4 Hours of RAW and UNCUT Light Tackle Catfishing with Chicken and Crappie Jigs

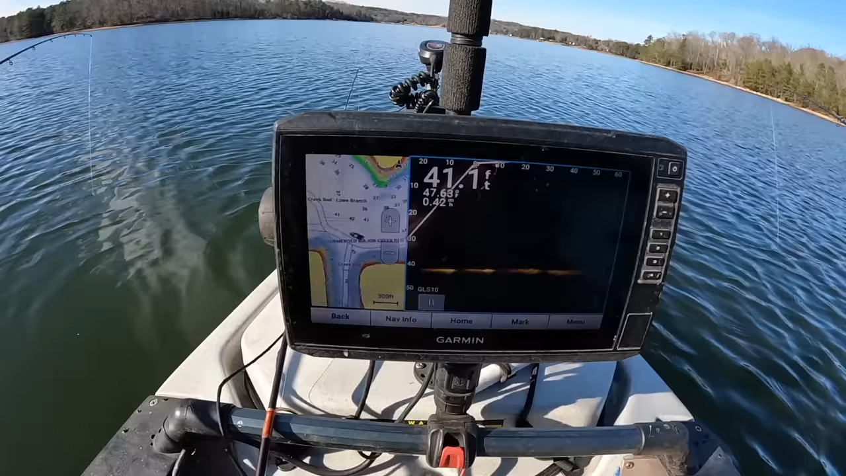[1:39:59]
On screen: depth 41.1 ft
you can see often times I can find my baits on there now I think that's my back baits right there I can't even see my front baits now I was trying I was gonna try to say with the live scope at least maybe I can sometimes see
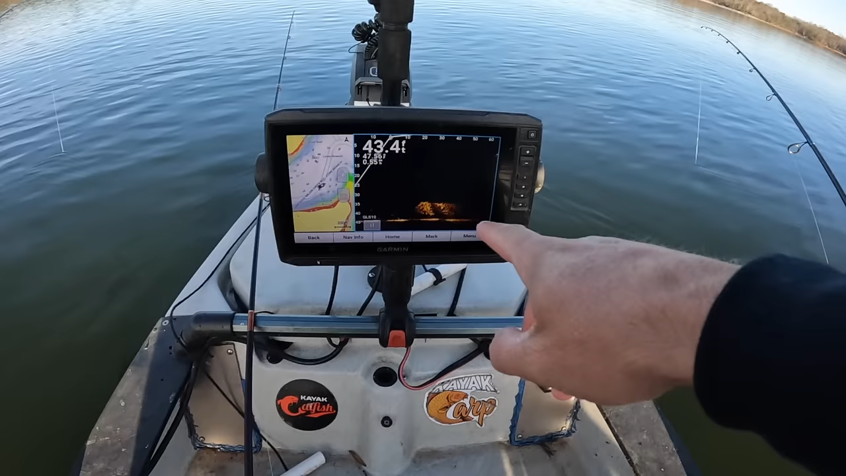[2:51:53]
and oh finally look right here before this fish don't interrupt we finally found us in bait right here y'all that's a bigger school of shad right there that's what I've been hoping to see all afternoon out here we just couldn't find them as we've been working back in the creek yeah that's a big school right there there might be something around that